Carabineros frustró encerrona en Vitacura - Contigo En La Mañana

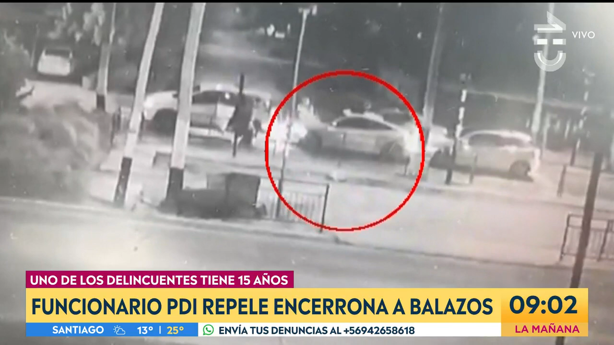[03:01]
Sí, son dos delincuentes, Pancho, ¿no? Veamos el video y luego les narramos los detalles. Mira, aquí vamos a ver desde el principio del video, es un vehículo que justamente es asaltado, que ahí es detenido, escapan.